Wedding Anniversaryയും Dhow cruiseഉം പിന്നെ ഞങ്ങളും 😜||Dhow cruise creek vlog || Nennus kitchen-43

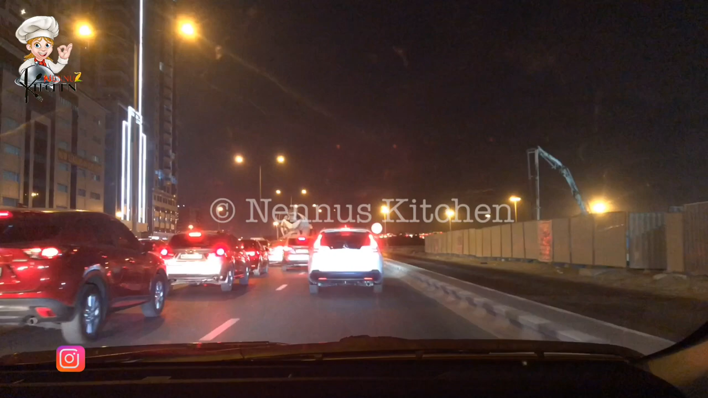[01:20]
പക്ഷേ ഇങ്ങനെ നമ്മൾ വിചാരിച്ചാലും കുറച്ച് നേരത്തെ നമ്മൾ അവിടെ എത്തിയിന്. സെവൻ 45 എല്ലാം ആകുമ്പോഴത്തേക്ക് നമ്മൾ ക്രീക്കിൽ എത്തിയിട്ടുണ്ടായിരുന്നു.
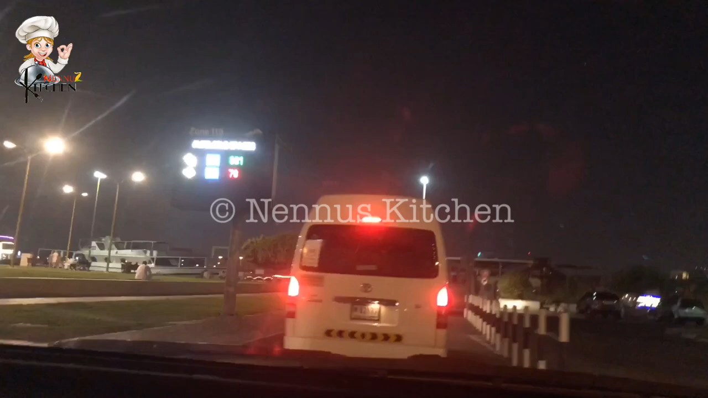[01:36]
പിന്നെ നല്ല ഹെവി ട്രാഫിക് ആയിരുന്നു. പിന്നെ കുറേ തീരെ മൂവിംഗ് ഒന്നും ഉണ്ടായിട്ടില്ല റോഡ്, ചില റോഡൊന്നും തീരെ മൂവിംഗ് ഉണ്ടായിട്ടില്ല.